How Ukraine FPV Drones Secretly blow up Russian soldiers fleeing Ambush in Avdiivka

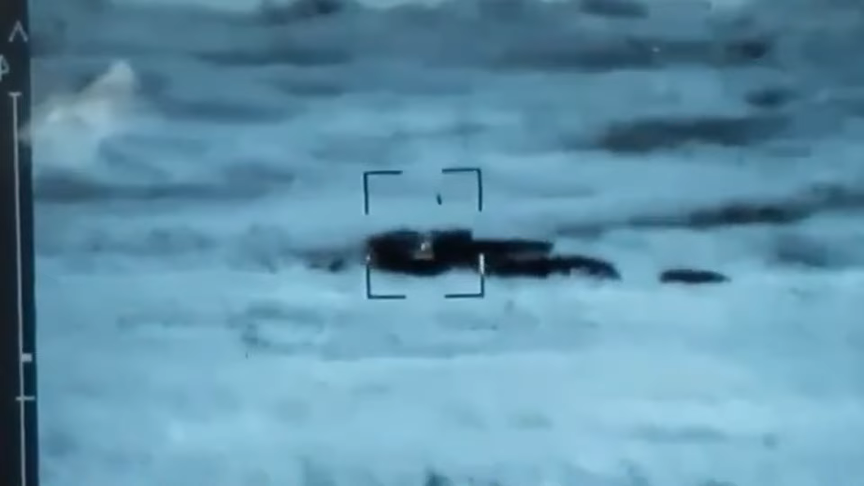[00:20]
said that two of them were completely destroyed and one was damaged
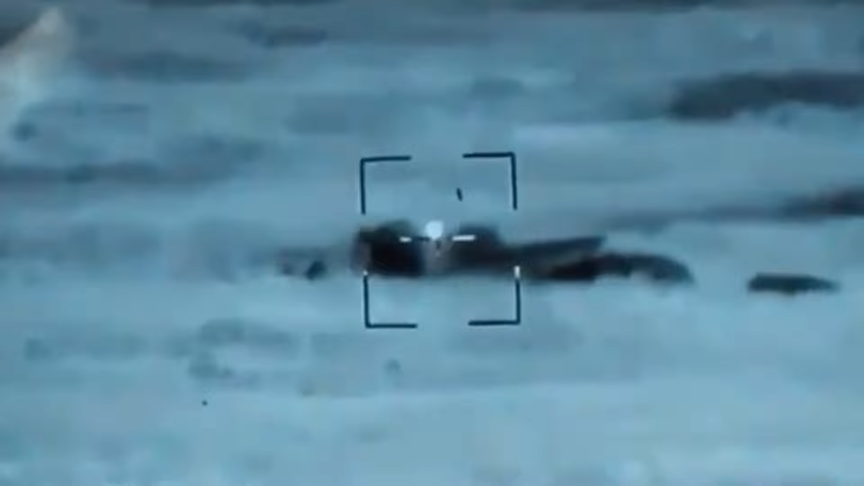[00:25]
the t-62 tank was detected by soldiers of the komita control